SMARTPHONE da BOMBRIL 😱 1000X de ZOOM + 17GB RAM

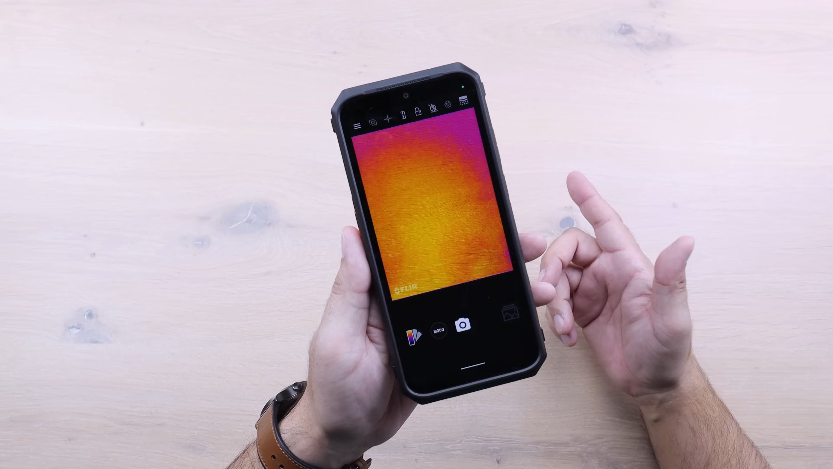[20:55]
Exatamente isso Que temos agora Galera Olha isso Já estamos com
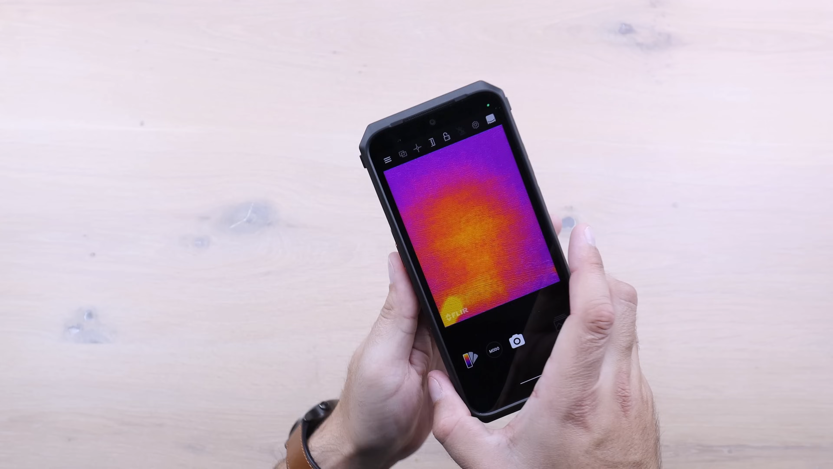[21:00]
a câmera térmica Olha Vou colocar a minha mão Olha isso galera Que demais Muito
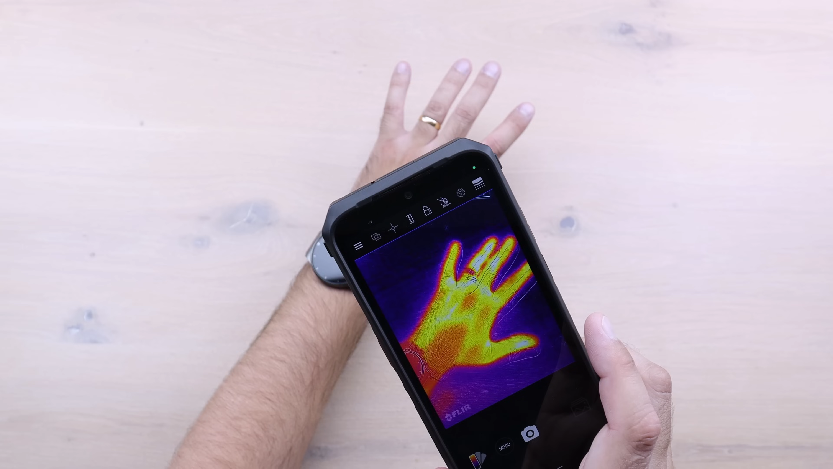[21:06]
top mesmo E aqui temos várias opções Eu vou selecionar Essa daqui Porque ela
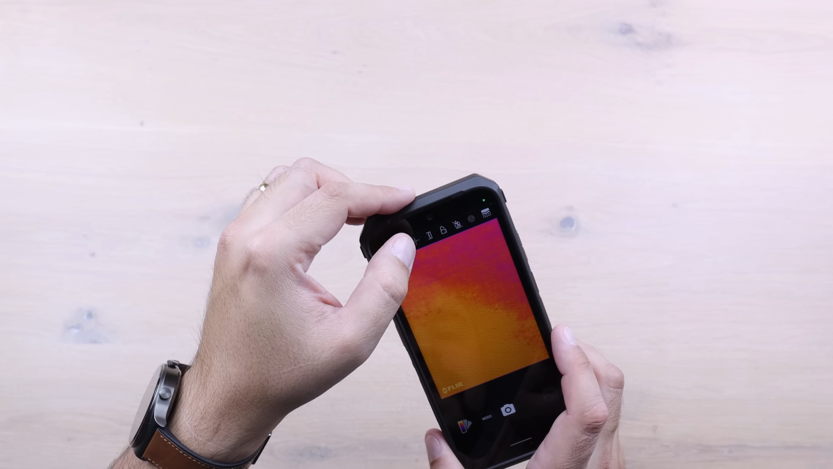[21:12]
Deixa uma medição Se eu não me engano Na tela Deixa eu ver Se eu consigo habilitar Pronto Está aqui Aí aqui Onde está essa seta
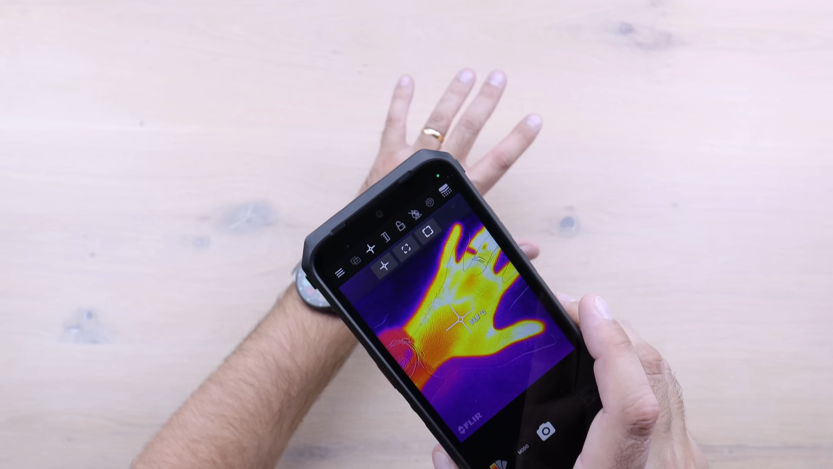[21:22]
Com o ponto Eu não sei se vocês estão conseguindo ver Ele mostra a temperatura Daquele local Minha mão está a 36
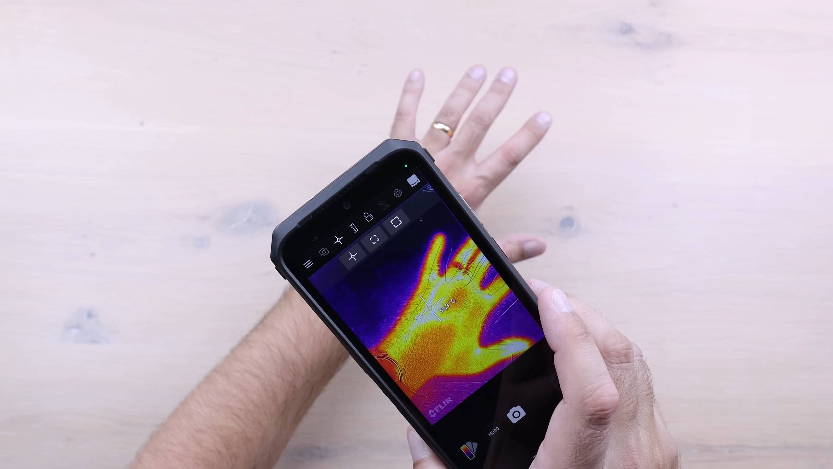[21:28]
graus Temperatura normal Do corpo humano A mesa está ali em 24 Mas
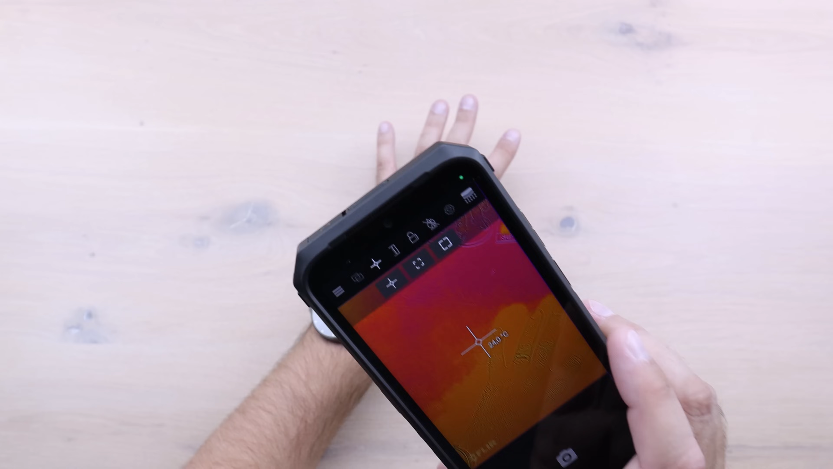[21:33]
é muito sensível Nessa câmera térmica Só para que vocês tenham uma ideia Vou colocar aqui A minha mão na mesa Olha só Eu estou passando o calor Da minha mão para a mesa
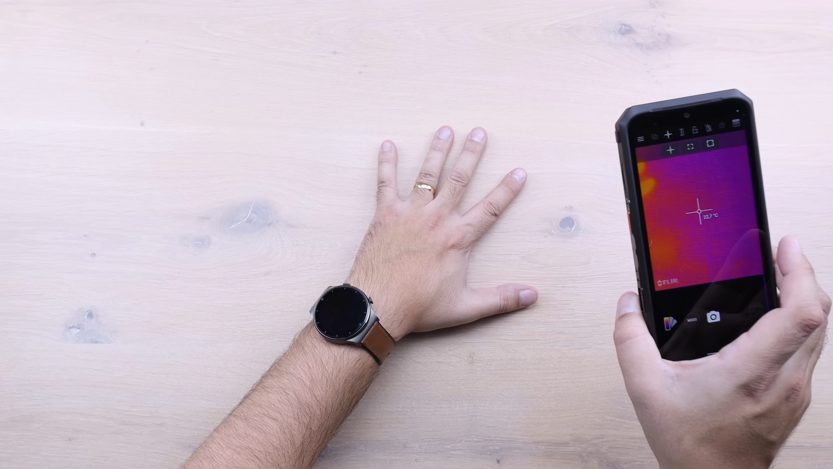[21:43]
Aqui é a filmagem da mesa Sentar a minha mão Vou tirar a minha mão da mesa E olha isso
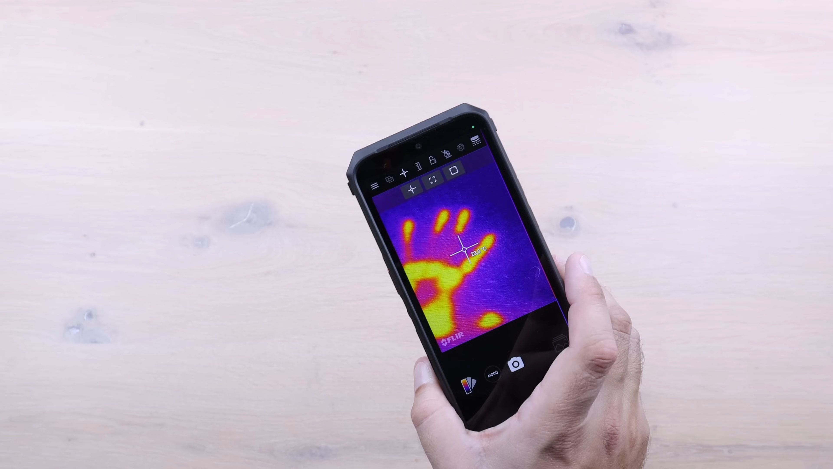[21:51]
Olha só a marca térmica Da minha mão na mesa Isso é
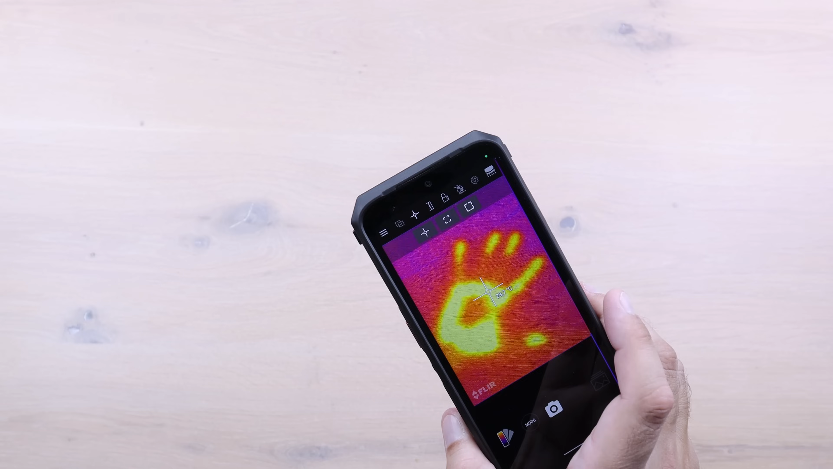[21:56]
sensacional Temos aqui uma temperatura De 30 graus ali Onde eu coloquei a minha mão Então é
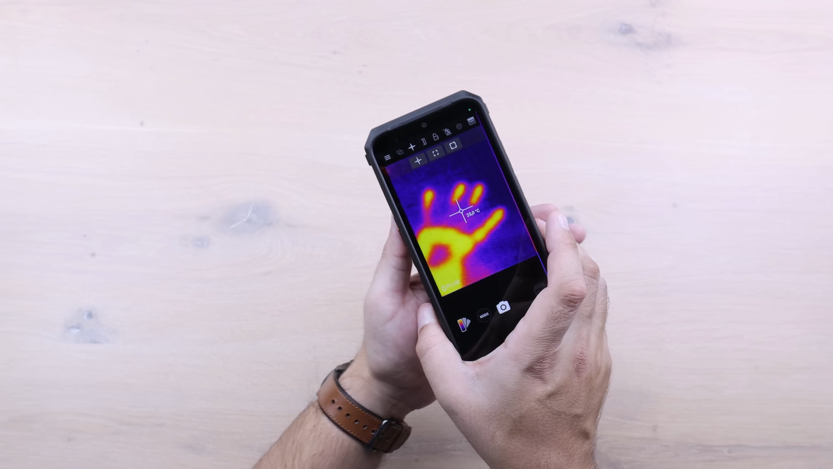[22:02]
realmente Muito interessante E com tudo galera Com tudo você consegue ver a temperatura Estou
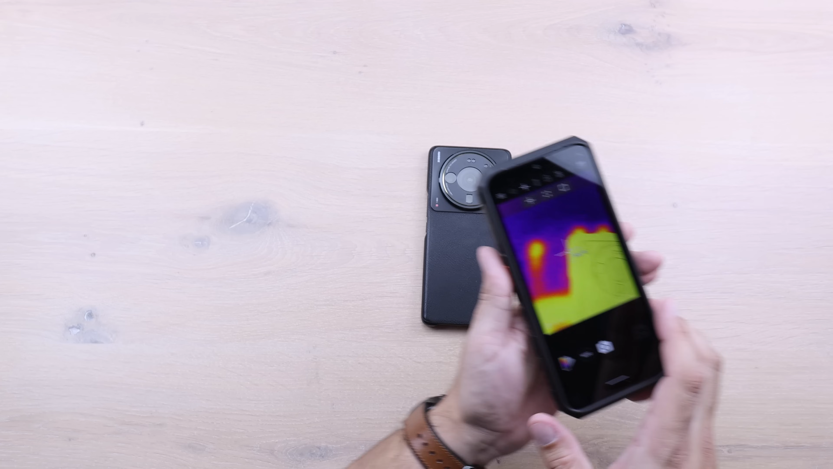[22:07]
aqui Com o meu Xiaomi 12S Ultra Ele
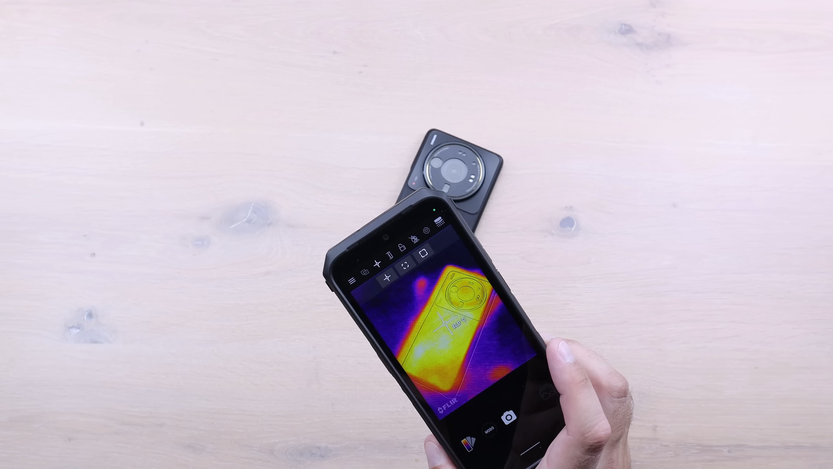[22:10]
está ali Não estou fazendo nada Com ele nesse momento Ele está ali Numa temperatura De 32 graus Então
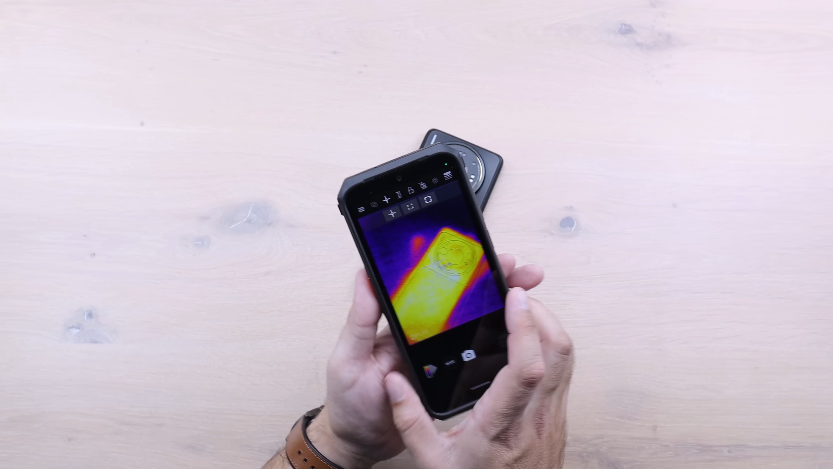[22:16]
Realmente é uma função Muito interessante Principalmente Para quem trabalha Em fábricas Para quem
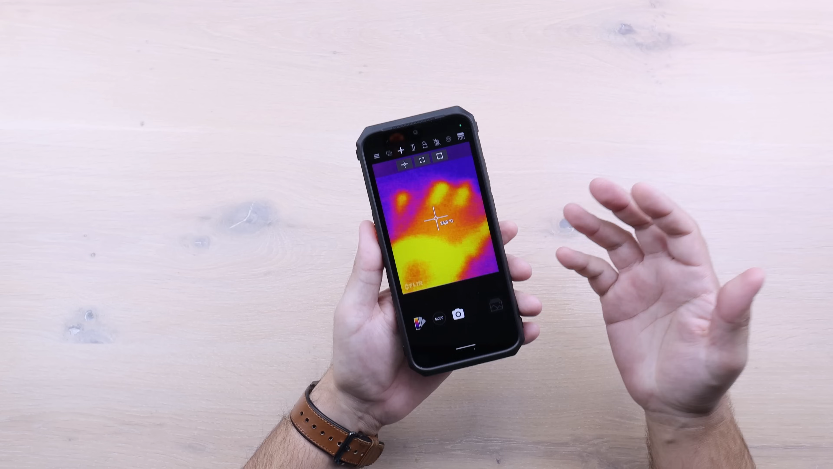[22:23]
é eletricista Enfim É uma função Incrível Que temos aqui No smartphone Mas Glenn Eu quero ver os acessórios Que